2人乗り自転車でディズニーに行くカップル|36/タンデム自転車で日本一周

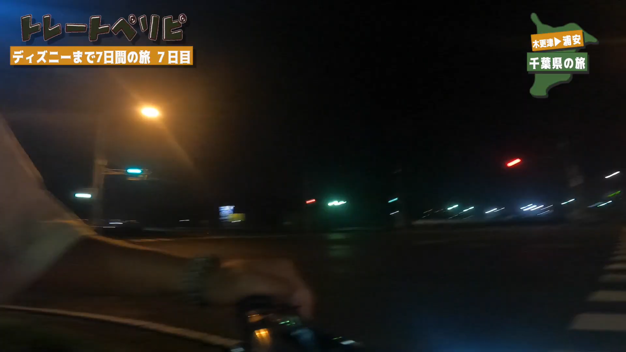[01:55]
街灯がついてる道に出ましたね